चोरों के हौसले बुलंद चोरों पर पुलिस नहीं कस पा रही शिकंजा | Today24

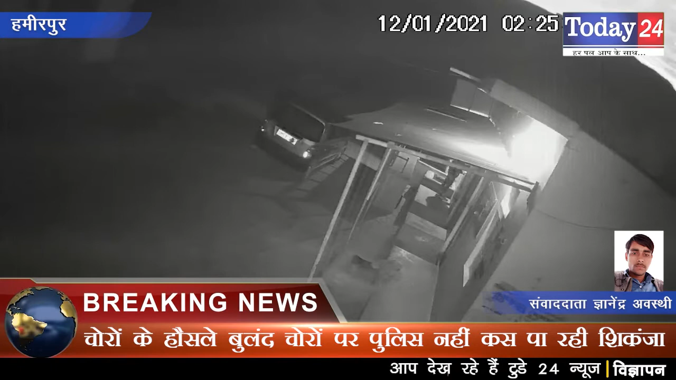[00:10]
चोरों पर पुलिस नहीं कस पा रही शिकंजा हफते में चोरों ने दुकानों में की चोरी, CCTV कैमरे में हुई कैद चोरों की तस्वीरे कोहरा होने के कारण CCTV में पहचान